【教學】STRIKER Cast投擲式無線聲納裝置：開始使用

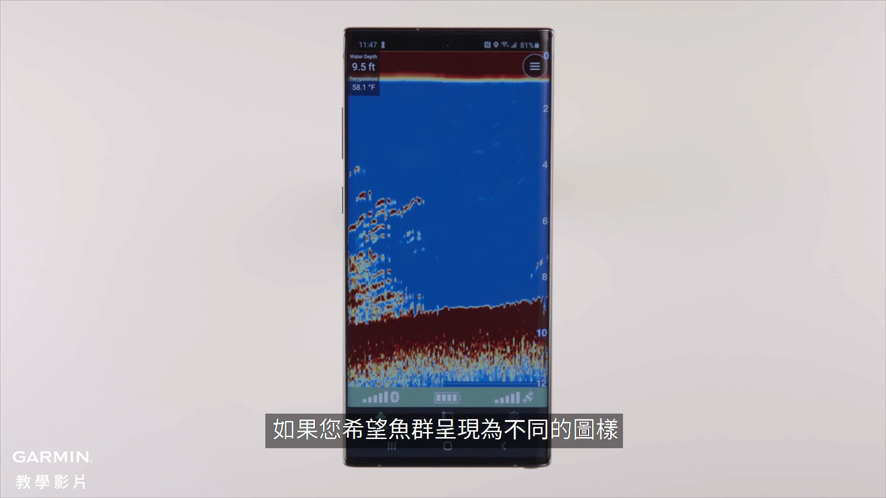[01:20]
On screen: depth 9.5 ft, water 58.1°F
Anything that comes up out of that is bottom structure, such as brush. If you'd like to see the fish represented differently within the sonar, you can activate the fish icons.
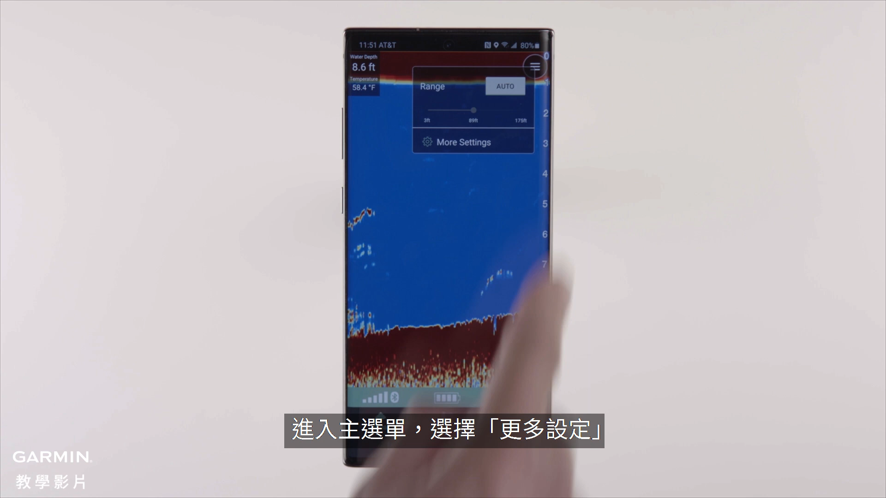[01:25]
On screen: depth 8.6 ft, water 58.4°F
Go to Menu, then More Settings, and then choose the display option you want. Overlays fish icon on top of sonar data. Overlays fish icon on top of sonar data with depth. Replaces sonar data with fish icon. Replaces sonar data with fish icon with depth.
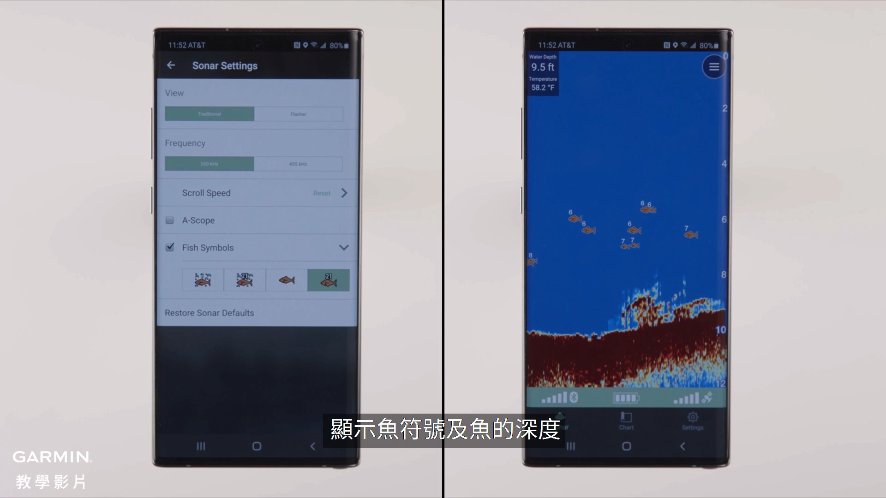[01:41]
On screen: depth 9.5 ft, water 58.2°F
Here in the settings, you can also change sonar view from traditional to flasher, which is the mode you'd use for vertical fishing, jigging, or ice fishing.
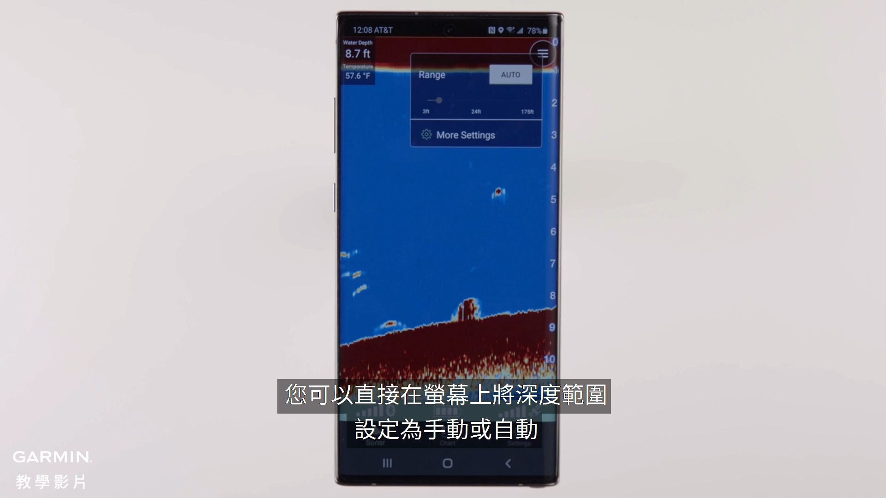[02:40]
On screen: depth 8.7 ft, water 57.6°F
If sonar isn't finding the bottom, or it's not rescaling when the depth changes dramatically, you'll want to switch to manual to adjust these settings yourself. Use the menu in the top right corner to do so.
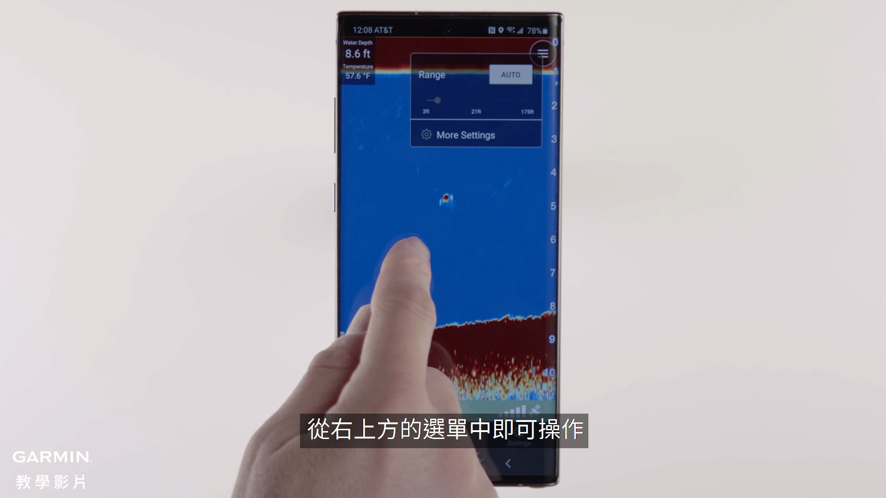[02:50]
On screen: depth 8.6 ft, water 57.6°F
Most people choose to run auto.